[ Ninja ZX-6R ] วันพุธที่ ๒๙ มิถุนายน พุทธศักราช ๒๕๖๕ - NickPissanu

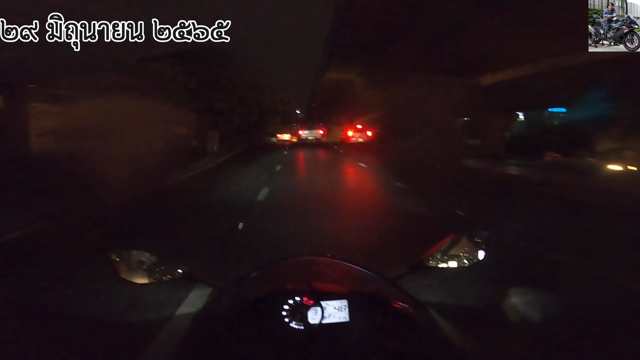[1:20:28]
ดูสิรถอะไรมาน่ะ S1000 หรือเปล่า
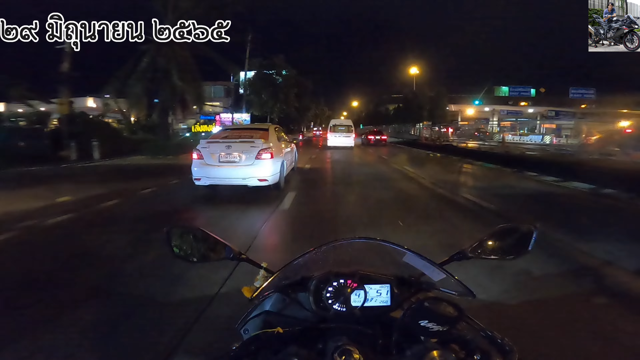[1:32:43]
ตรงนี้ฝนตกเฉยเลย